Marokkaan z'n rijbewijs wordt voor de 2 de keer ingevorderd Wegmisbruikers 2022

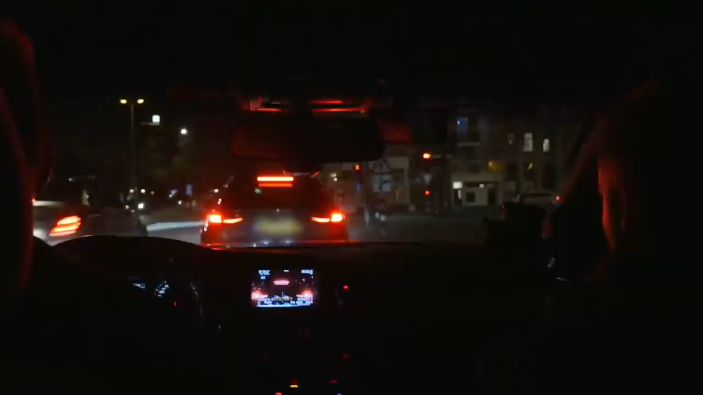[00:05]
Sander en Vincent zien twee auto's en hebben een vermoeden. Goed, die zijn meteen allebei.
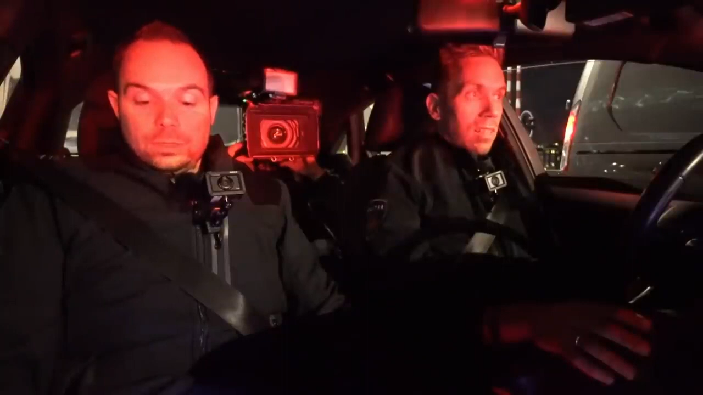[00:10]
Het gaspandaal, we gaan eentrappen op die brug. En ja hoor, het vermoeden wordt bevestigd, want het gaat er gelijk voorzaak toe.
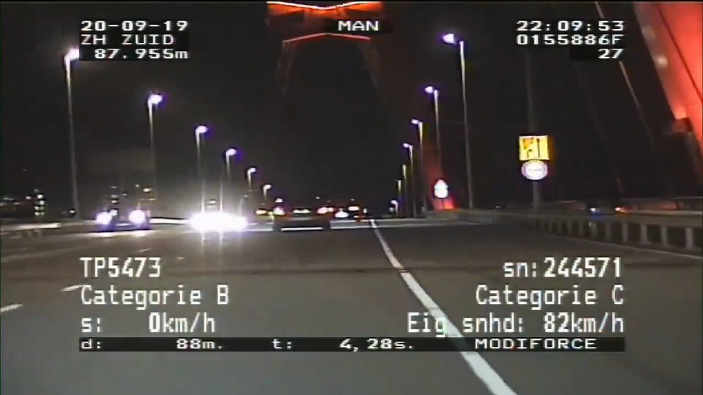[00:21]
Het lijkt erop dat de Audi en de Mercedes samen een wedstrijdje houden. En hier gaat het maar net goed. Sander en Vincent blijven achter het tweetal aanrijden en de meting komt uit op... 90 kilometer. De bestuurder van de Audi en de Mercedes kennen elkaar blijkbaar. Contact met elkaar, zie je.
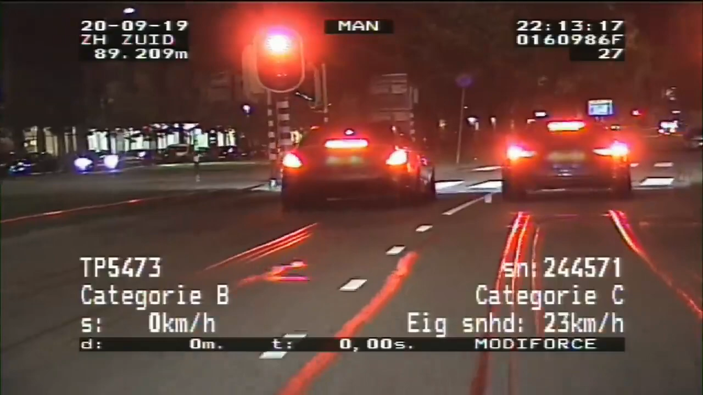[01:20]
Je zouden wat rijbewijs zelfs kunnen invoorderen. Het is gewoon met racen. Het is gewoon een pure vermogenstest wat ze aan het doen zijn. En dat begint al bij de Cundin-Ingenbrug.
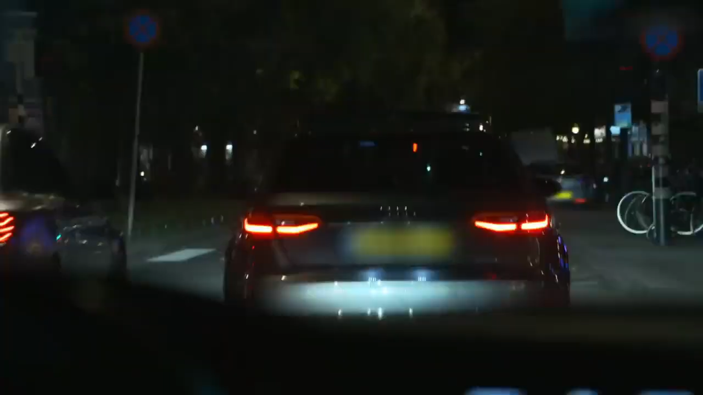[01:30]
Nee, maar kijk, je steekt er even eentje over. Vincent en Sander overleggen wat ze gaan bekeuren.